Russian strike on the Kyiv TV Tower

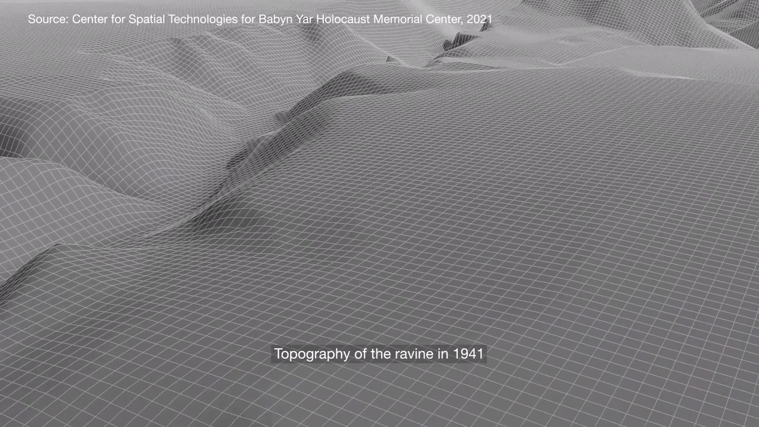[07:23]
This spur is where German murder squads shot their victims. Witness testimonies mention six to seven layers of human bodies laid over one another.